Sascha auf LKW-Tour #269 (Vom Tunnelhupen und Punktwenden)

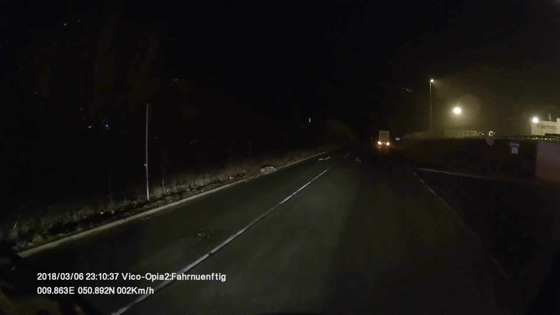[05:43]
Muss man denn bis in die Gegenfahrbahn der Gegenfahrbahn noch rein. Es gab noch eine